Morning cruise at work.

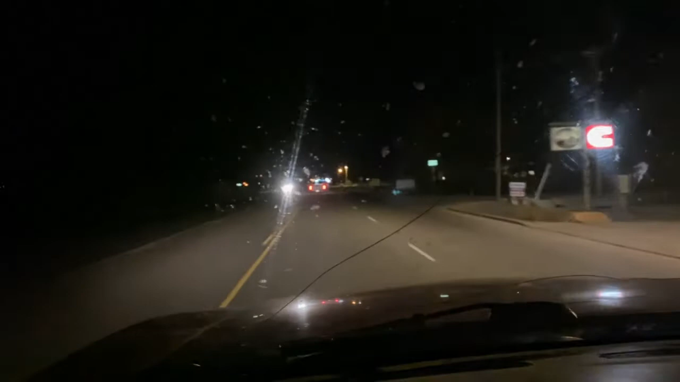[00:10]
So what I wanted to talk about is this job that I do got, you know, it's a trucker job, so you gotta, not got to, but you're recommended to wake up early and start your day off early, and the more earlier you wake up, the more hours you get. So I'm hauling butt to the yard, be there by 5 o'clock, and then start my first job here pretty soon. So I gotta pre-trip the truck, make sure everything's in working order.
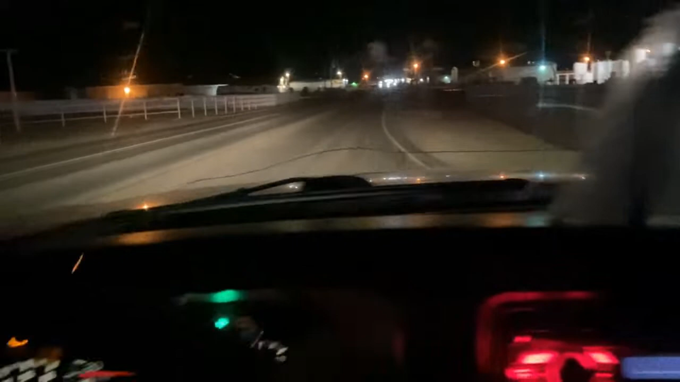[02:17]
Hope it wasn't nothing important. But anywho, just make my little video for the day at work again. This time I don't know what. I guess I could record me driving the working truck to the site. There's a dang car following us that keeps passing
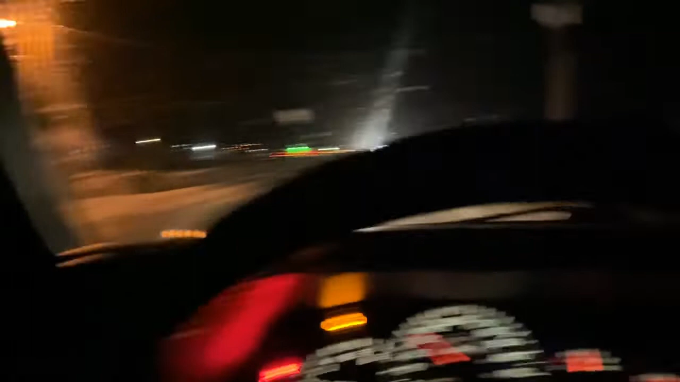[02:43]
and going past one of those Fast and the Furious wannabes. Waits for me to pass, and he hauls some fat ass right beside me, does it all over again. Possibly one of our trucks right here.
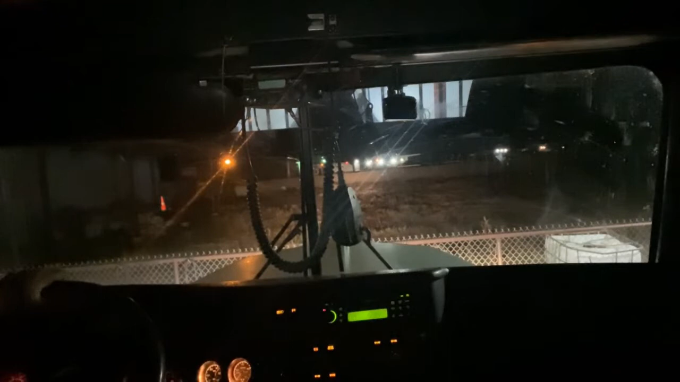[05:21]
All right, so we are on our way to the location. I don't know how long it's gonna, I don't even know freaking how this is gonna turn out by the phone recording our, recording the little event. Hey, we got strobe light in the back of us. My dang freaking floodlight's not working as great.
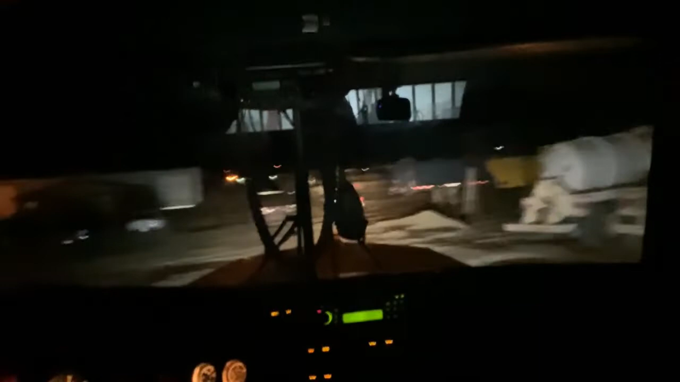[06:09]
There's the truck, workers' trucks. We're ready. Got workers freaking ready to rock and roll.
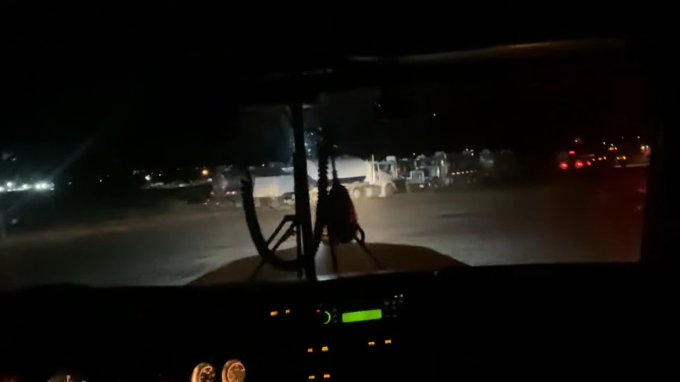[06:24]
I don't know how long or how many minutes it's gonna be till I end the this little video clip, but we should be fine. I just leave the yard. Switching gears. Well, here we switch the gears, and it's like, dang.
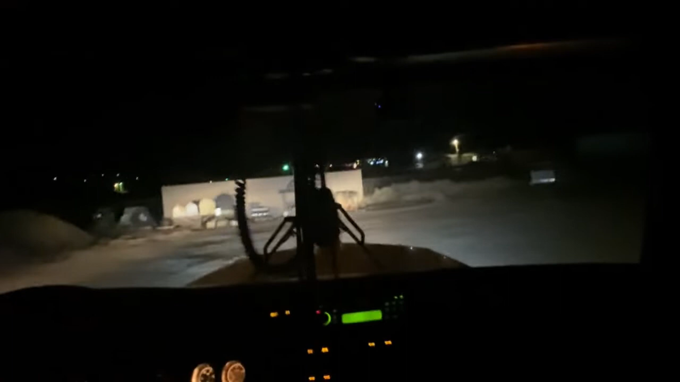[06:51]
Gear shifting down, it's just like it's your own freaking, like it just comes to you. So we look for traffic, no traffic approaching. Look both ways, double check. Okay, nobody, here we go.